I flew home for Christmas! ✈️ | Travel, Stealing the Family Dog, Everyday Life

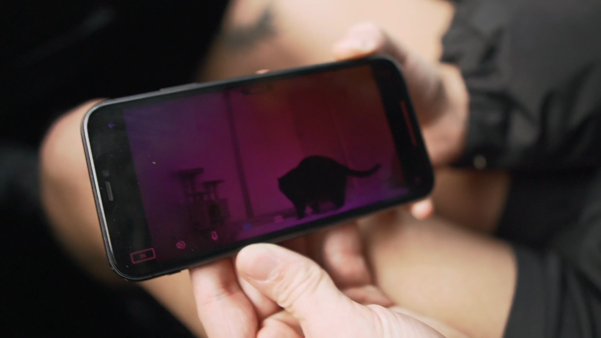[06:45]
oh why is it purple but oh he's playing by himself that's so sad i gotta change and we're gonna go to the next location